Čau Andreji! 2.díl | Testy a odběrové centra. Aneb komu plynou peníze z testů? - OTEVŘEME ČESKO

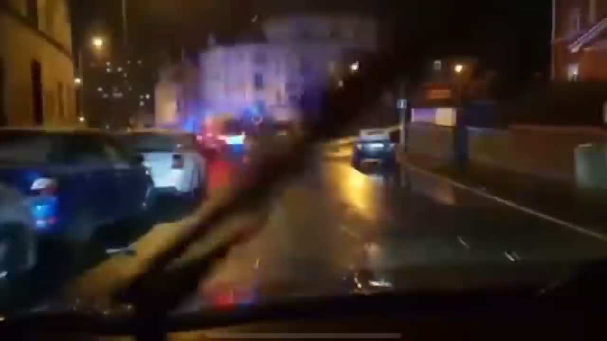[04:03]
Osobník, to, co jste měli v okolí. 28 policajtů, zásahová jednotka. Nehonili drogovýho bose. Stala se tam ještě daleko horší věc.
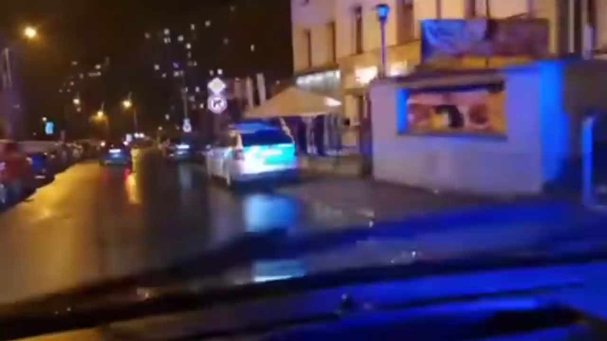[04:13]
Jeden živnostník si otevřel svoji restauraci. Víš, kolik tam bylo hostů? Tři.